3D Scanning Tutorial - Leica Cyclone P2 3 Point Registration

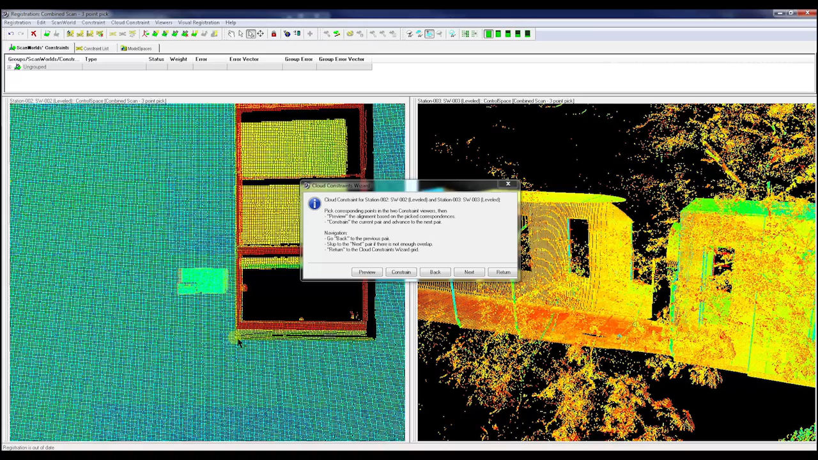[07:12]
And then we're going to pass. Get this out of the way. Just need to get it roughly right.
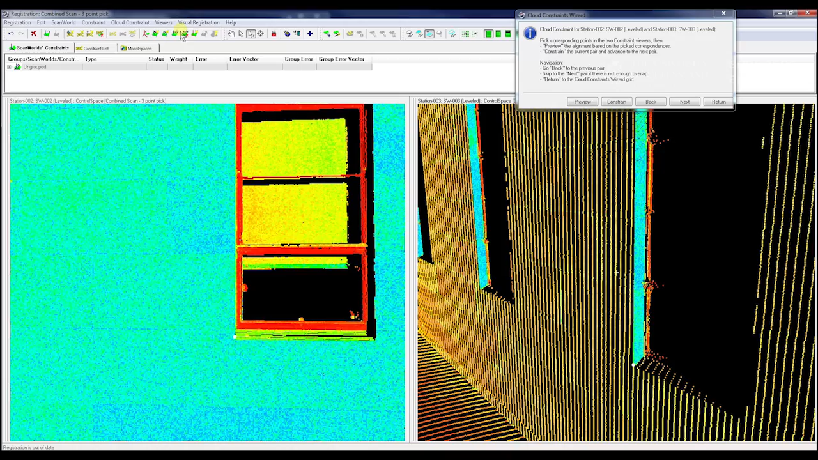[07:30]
And out. I'll just use this window just to make it quick. It doesn't need to be too different. It can be reasonably similar.
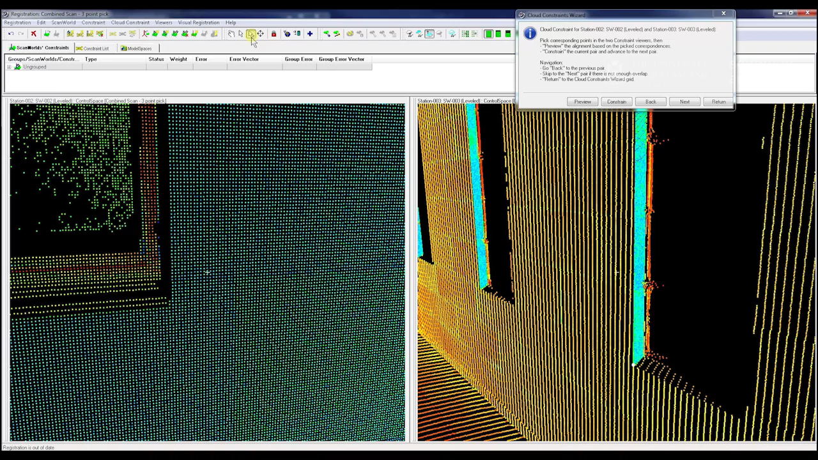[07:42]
It'll still be fine. There's one. And if you select the wrong point, you just select it again, and that will deselect the point. Now for our third one, we might do something a little bit different.
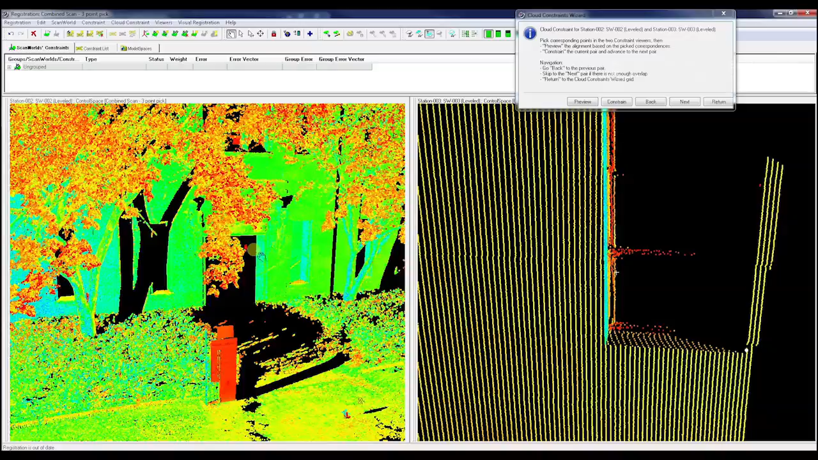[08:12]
Or we'll just use the same one again. Let's just use the same one again. It's easy. You don't really have to change too much about it. Let's select this top corner.
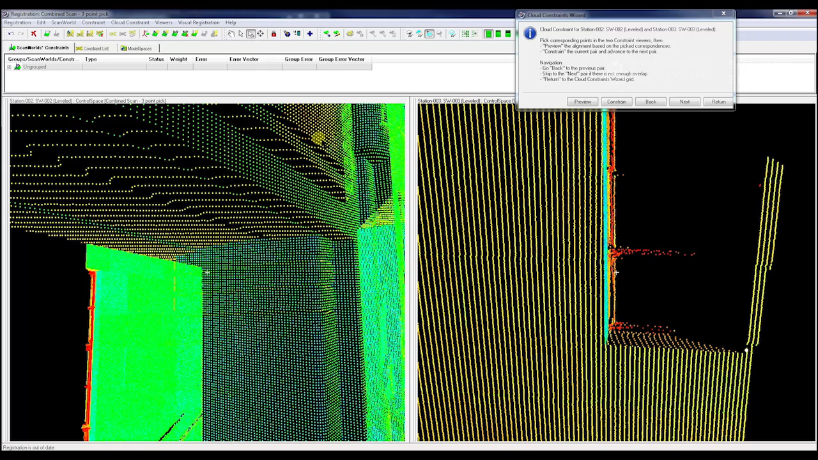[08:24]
Curved edges aren't always the best, but we know these are pretty good, so we should be fine.
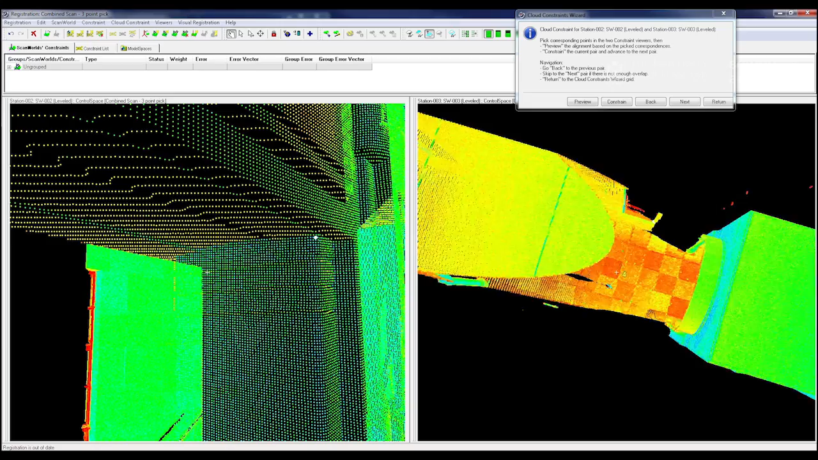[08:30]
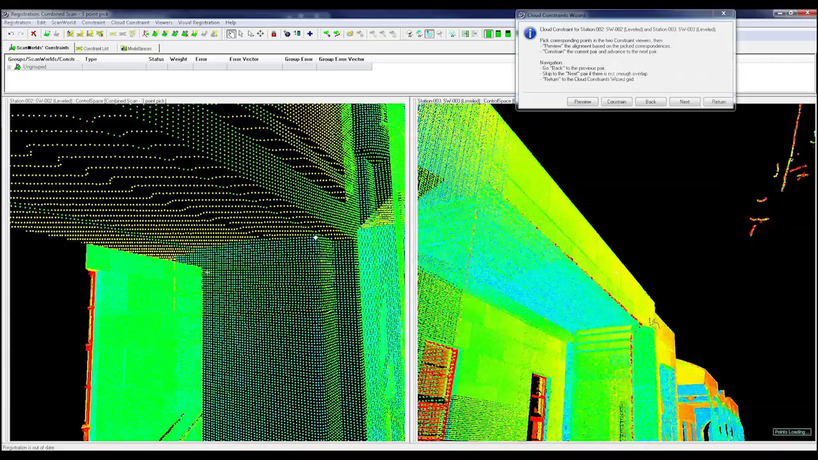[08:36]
Sometimes you might have issues with finding hard corners and making sure you're in the right range with a curved edge with a curved edge.
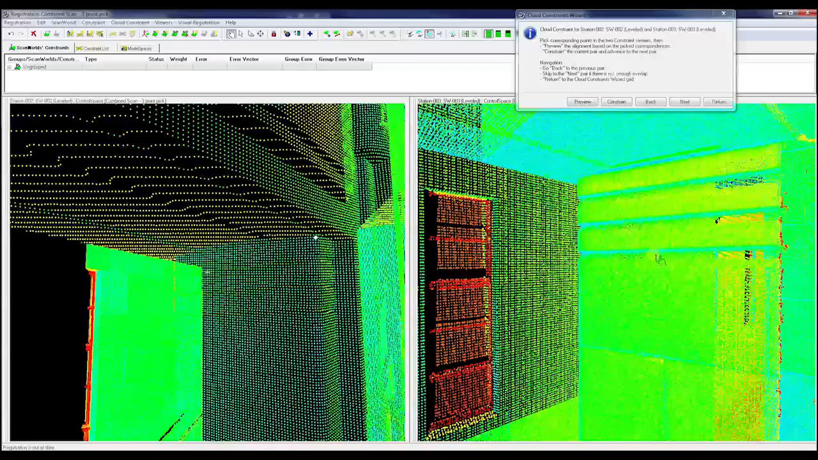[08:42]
But I'm pretty confident, so we'll just go with it. Select, and then we can go preview.
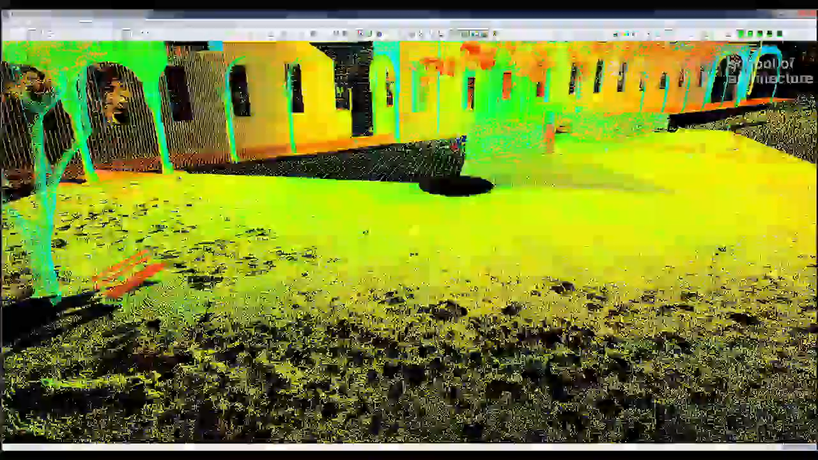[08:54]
That will show us just a model space, and if we can see if anything's very wrong initially, and we'll check this in more detail slightly later.
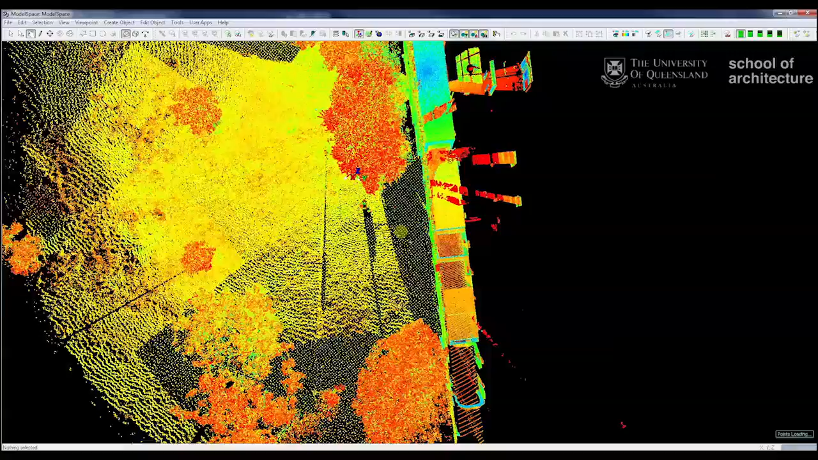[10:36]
So here I'll show you something else that is quite important with some of these other scans. So I'm pretty confident we got these right, but we probably want to check it for the same. So from this we can go tools, scanner, uh, scan world explorer.
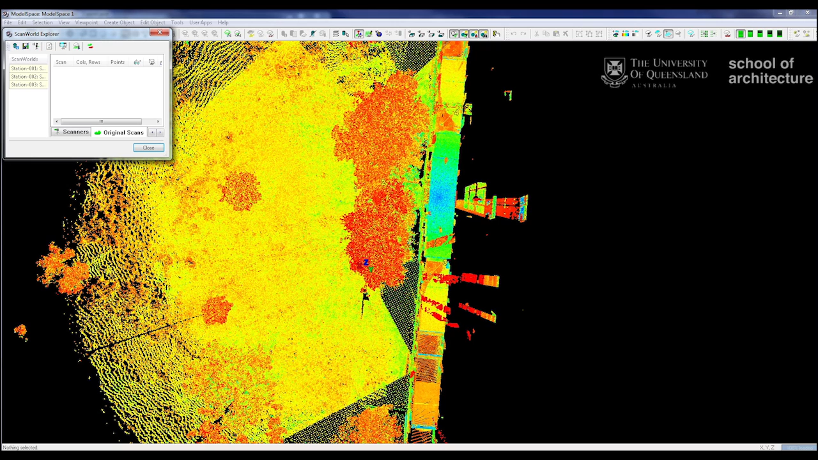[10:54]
We just want to set this little button here. Apply scan world color to scans.
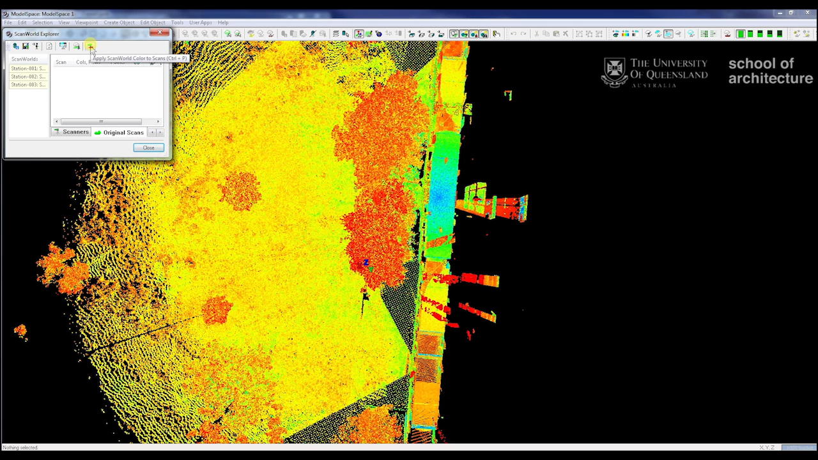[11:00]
This just applies different colors to all the different scan worlds, and enables us to see them very easily. We go yes. Okay.
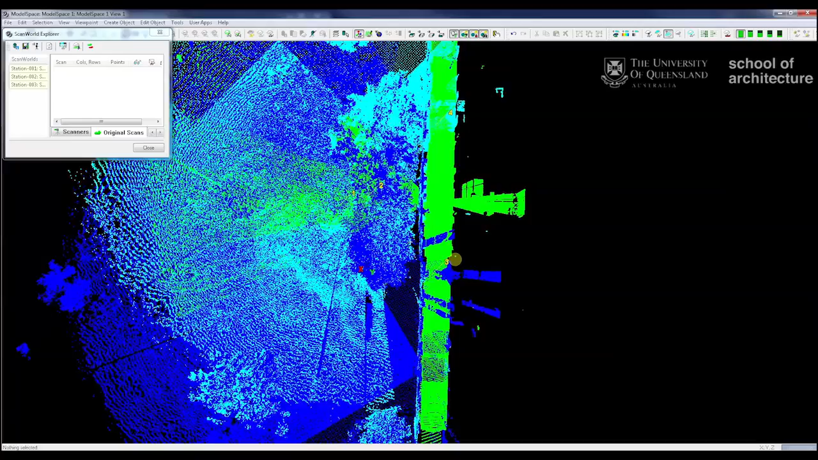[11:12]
We go to green, a blue, and a light blue. So then we just want to select our area and make sure we can just precisely see what's going on. So this pathway is probably a very, very good choice. And we right click, copy fence to new model space. This enables us to isolate the element. We want to make sure we're in our orthographic view, so we're not distorted by perspective. And we can see our three scans have aligned.
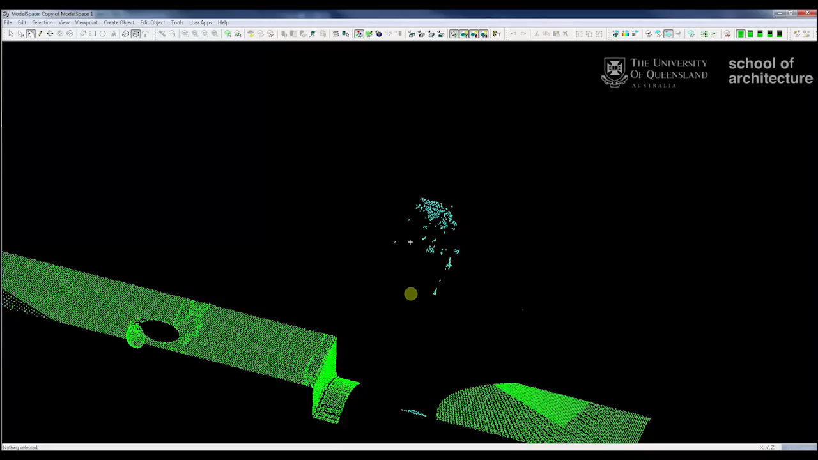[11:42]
Very, very nice. I haven't got too much of that data in there, but a little bit.
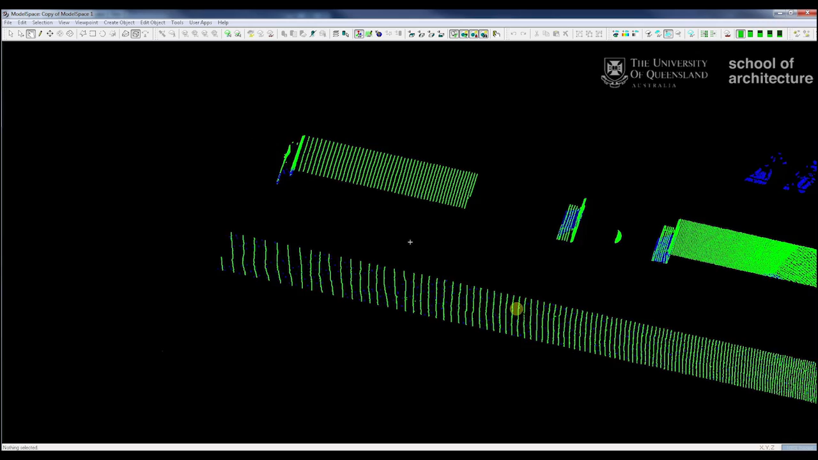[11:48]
That's all pretty spot on. We select the scan. We'll see. We'll have the data highlighted for us.
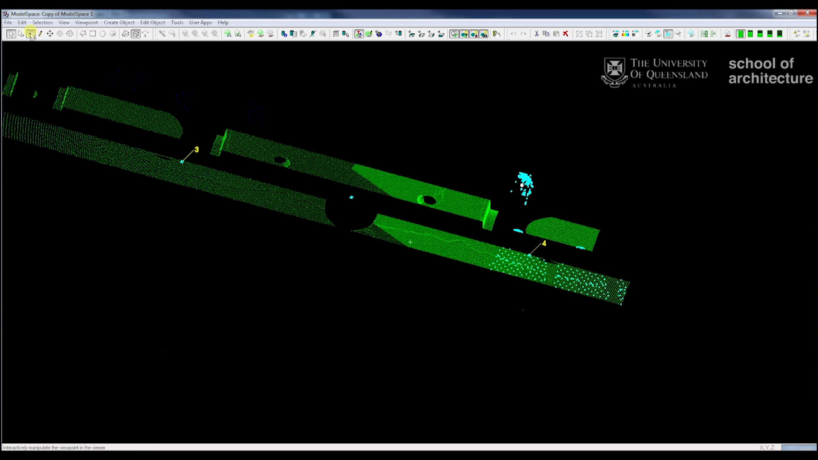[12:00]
We can just double check. Yeah, that's all aligned. That's good. We just want to close that one down.
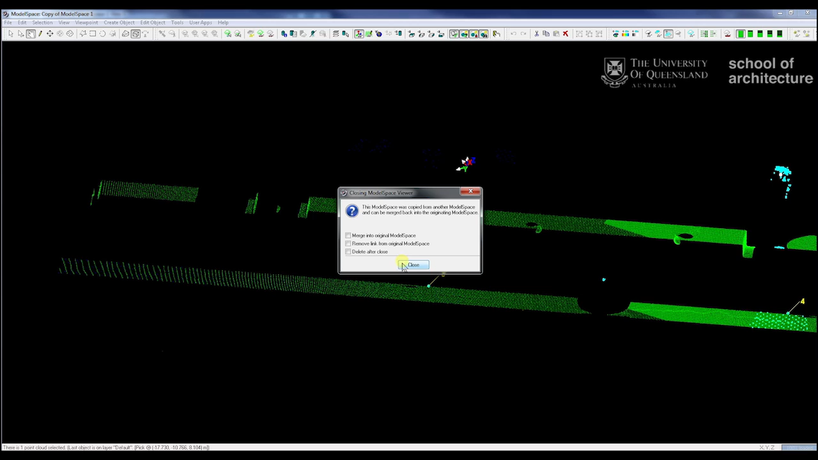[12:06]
Delete after close, because we don't really want to see it again. That was just for a check.
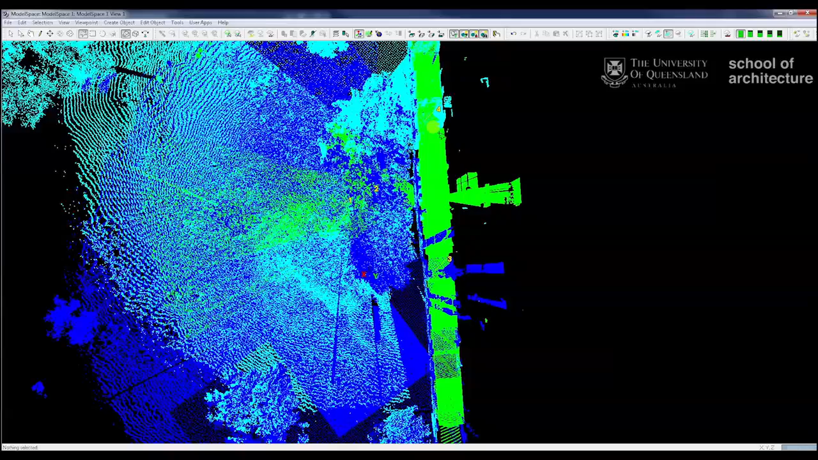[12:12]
We just want to close this one down. And that's pretty much done. We're going to do scan. We'll go into here again.
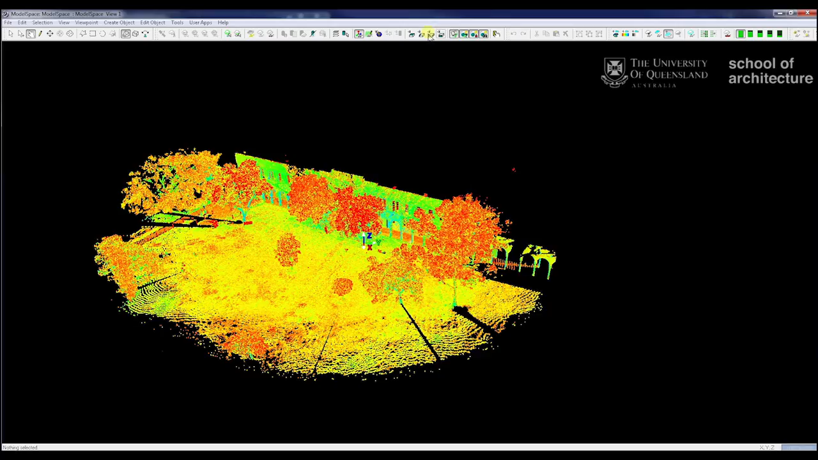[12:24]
You can see our lovely scan. It's all coming through quite nicely.